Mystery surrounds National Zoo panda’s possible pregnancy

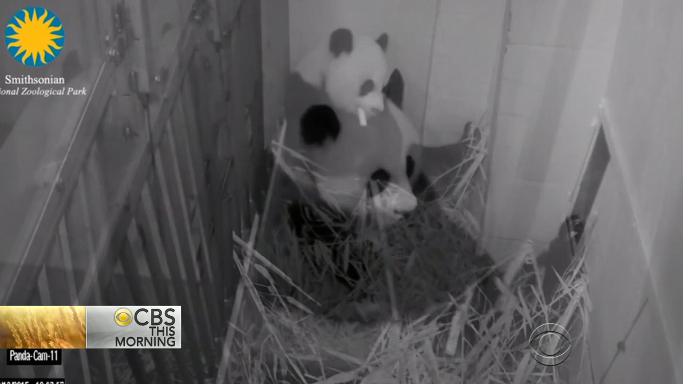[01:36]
Mei, on the other hand, spends almost all of her time inside in her den where she's building a nest with bamboo, another sign she could be getting ready to pop.
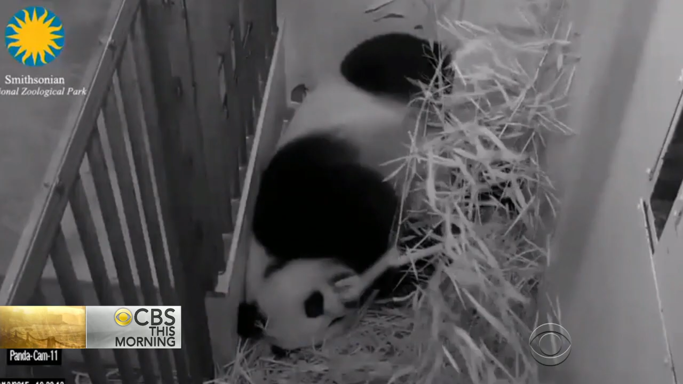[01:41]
She's had ultrasounds, but so far they're inconclusive. So when will you actually know she's pregnant? Mei Xiang likes to keep us in suspense.
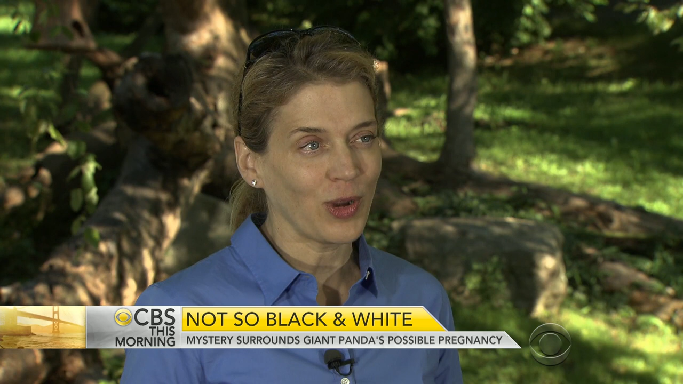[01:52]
And so as we get near the end of her pregnancy, she stops participating in the ultrasounds. So she makes sure we can't see anything. And then we'll know if she's pregnant when she gives birth. That's right. We probably won't know she's pregnant until the moment this happens.
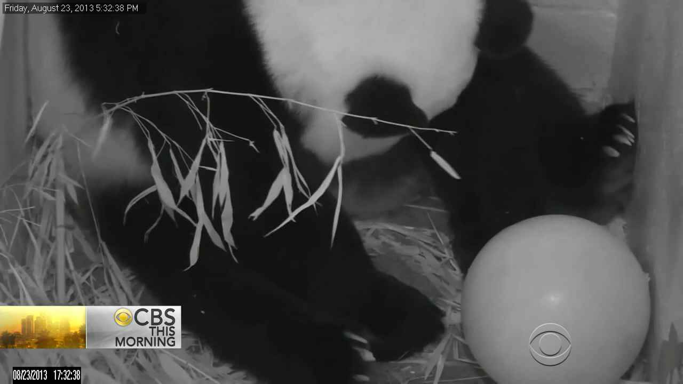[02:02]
That's Mei giving birth two years ago to Bao Bao. It was cause for celebration because it followed five false pregnancies. For panda fans, Bao Bao has been a star. Millions have watched her grow up on the panda cam, learning to crawl.